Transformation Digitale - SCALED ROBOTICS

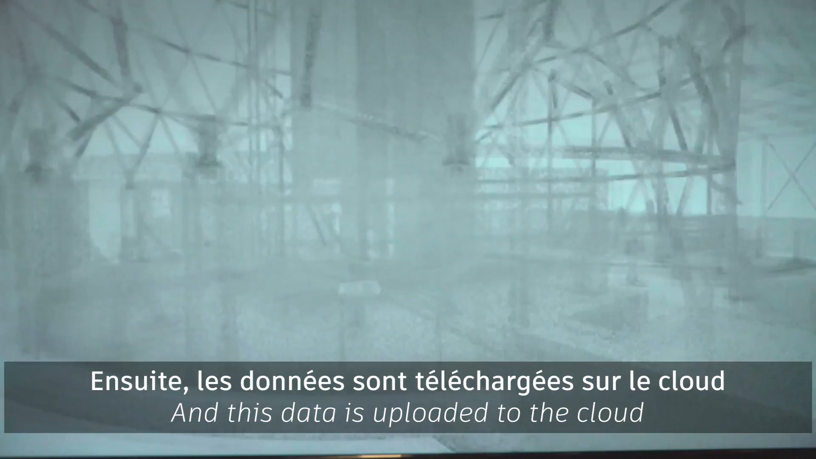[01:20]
And this data is uploaded to the cloud and automatically compared to the BIM model.